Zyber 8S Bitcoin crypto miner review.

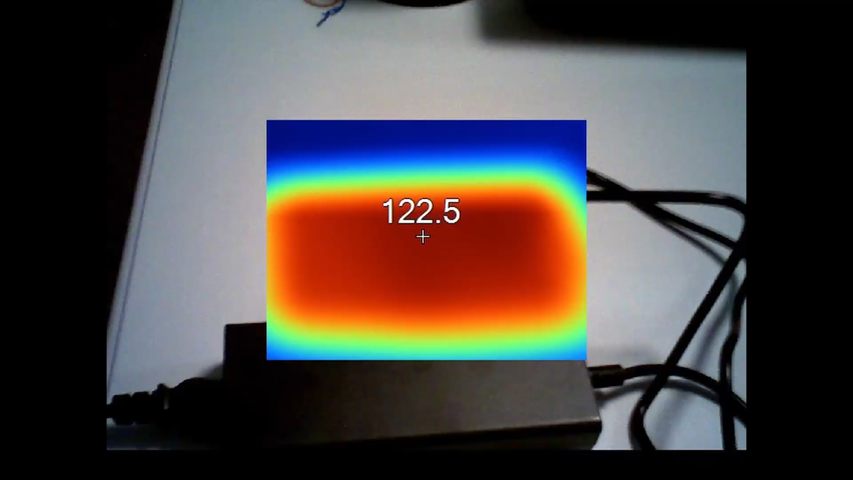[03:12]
so what we have here is the power adapter as you can see it's fairly warm around 122 there's another image
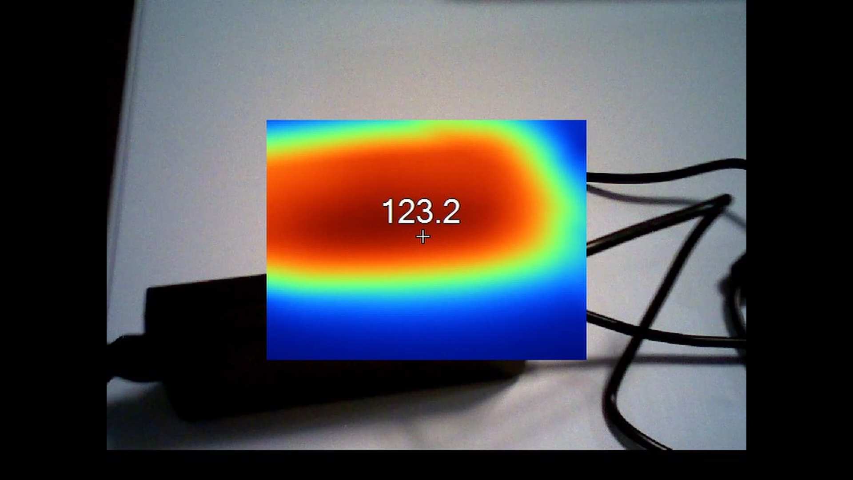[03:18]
123 when I picked it up it was fairly warm and then I took some photos of the front and the sides
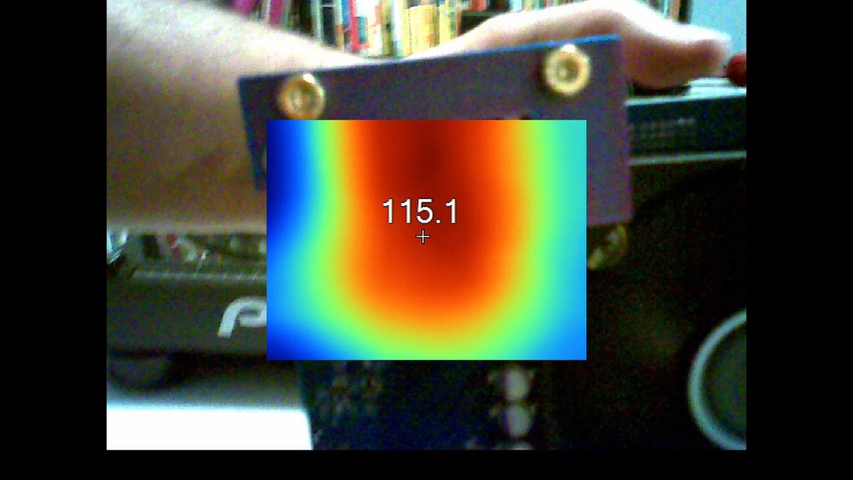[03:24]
of the heat sink there was a significant amount of heat that was being put out especially through
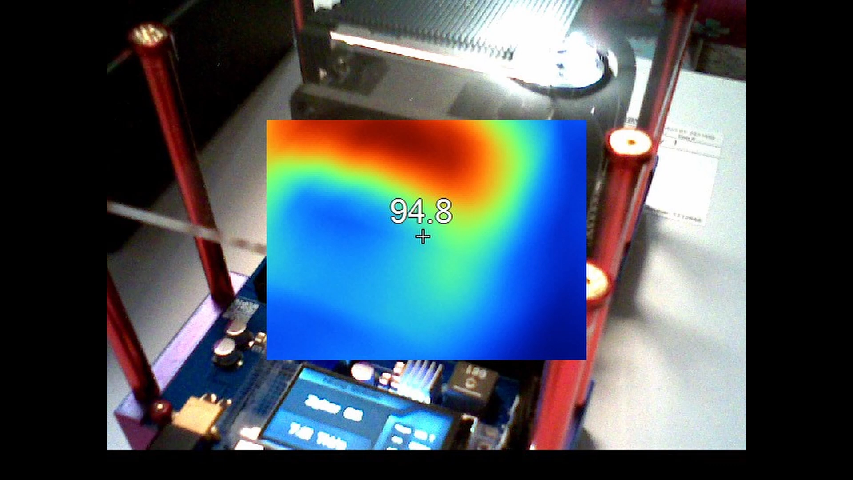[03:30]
the back and as you can see in this photo it's about 131 Fahrenheit so fairly warm for me